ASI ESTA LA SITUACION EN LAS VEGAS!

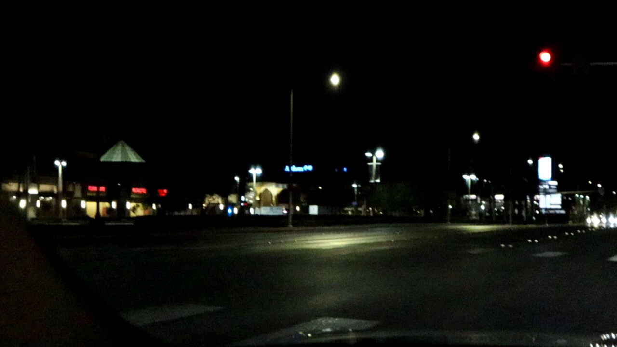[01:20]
Hay un policía allá. Bueno, hay varios policías. Al parecer están protegiendo, obviamente, la entrada. Por si la gente quiere vandalizar el mall, pues obviamente la policía los va a detener a tiempo.
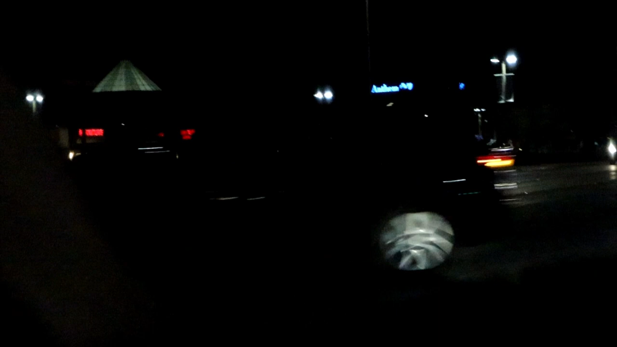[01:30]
Entonces, ahorita que llegamos al strip, vamos a mirar bien cómo está el ambiente. Pero ya pueden mirar las patrullas con las luces encendidas, pero bueno.
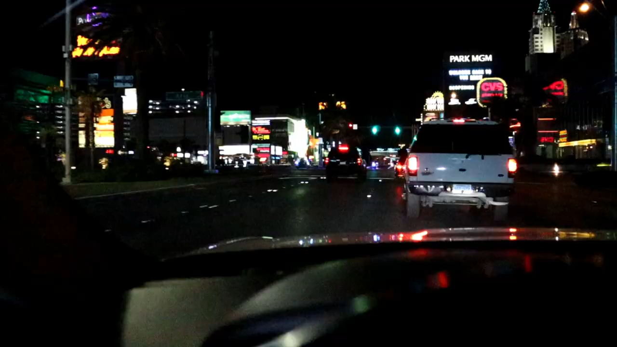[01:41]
Amigos, no sé qué está pasando allá. Van como 30 policías en moto. Bro, creo que todos están en el... ¿Para allá, por Las Vegas sign? Tal vez van a estar allá por el sign de Las Vegas. Amigos, ahí están todas las policías en moto.
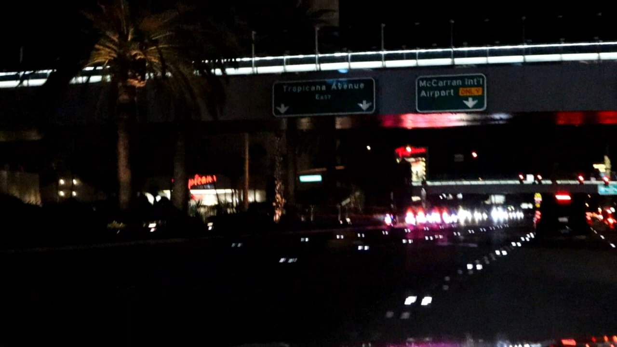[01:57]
Son como... exageré. Son que unas 10 motos.
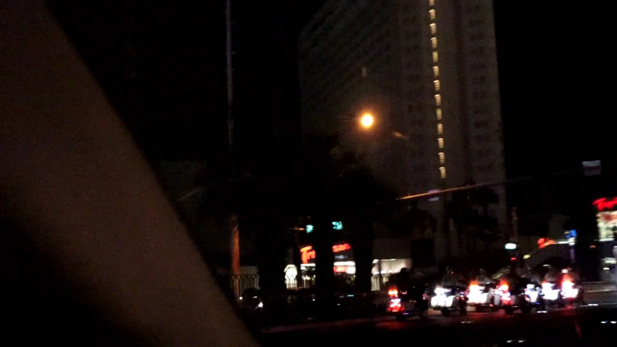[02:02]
3, 4, 5, 6, 7, 8, 9. Brother, chécate todas esas motos. Oh my God.
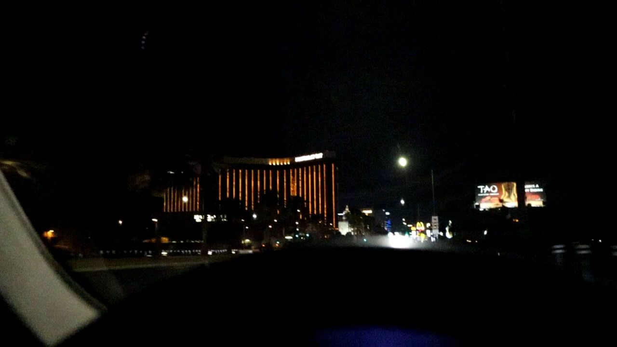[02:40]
¿Eh? Iba en un wheelie. Sí, yo también, bro. Yeah. No sé si es el policía atrás o no, pero me pareció un SUV. Nah.
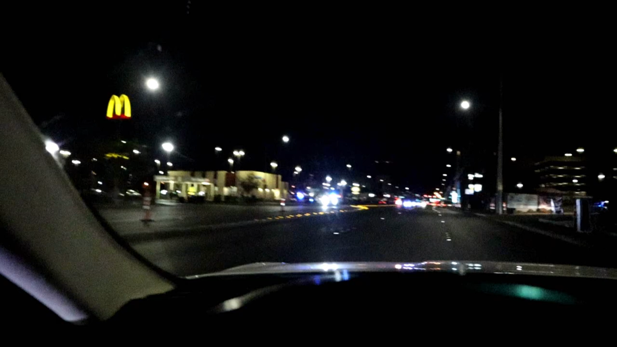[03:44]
Amigos, acá están todos. Los policías ya están dispersando la gente. Miren nada más, es difícil manejar y bloquear.
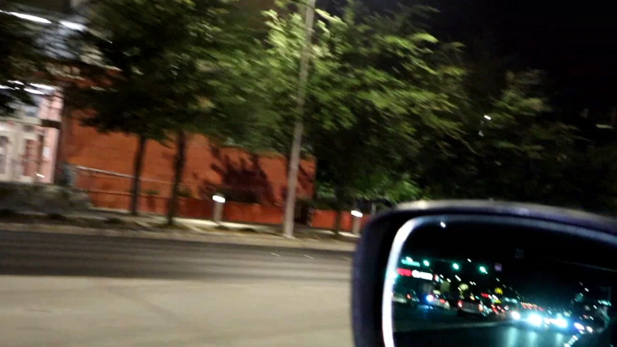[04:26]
Esto es una locura. Hay mucha policía. Oh my God, bro.
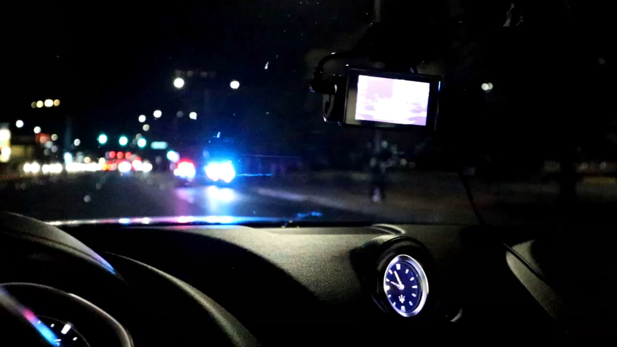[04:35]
Amigos, dimos vuelta en uno nuevamente. Oh, están tronando cohetes. No sé. Aquí viene toda la gente protestando. Aquí está toda la gente.
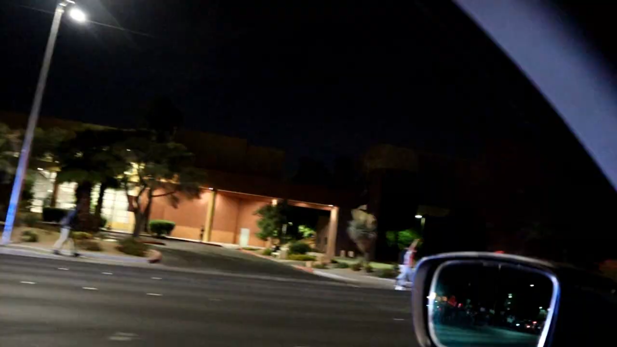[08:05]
Amigos, ya nos cambiamos de ubicación. La gente viene caminando hacia nosotros. Nos adelantamos, aquí nos estacionamos.
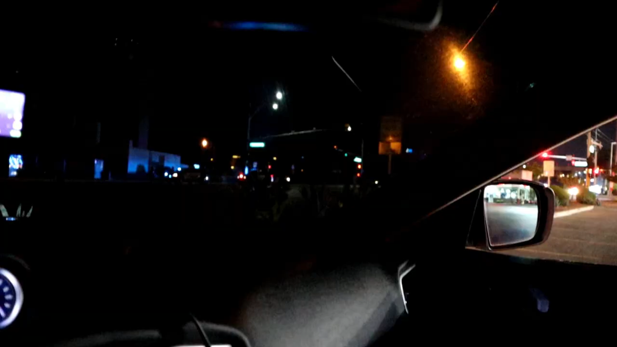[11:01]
Amigos, viene todo el squad. Oh my god.